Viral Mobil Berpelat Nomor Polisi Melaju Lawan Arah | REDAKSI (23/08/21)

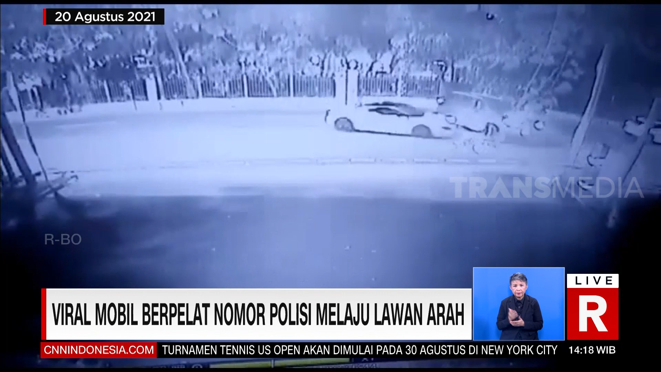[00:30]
Selain itu, mobil yang dikemudikan menabrak dua kendaraan lain dan AS pun melarikan diri.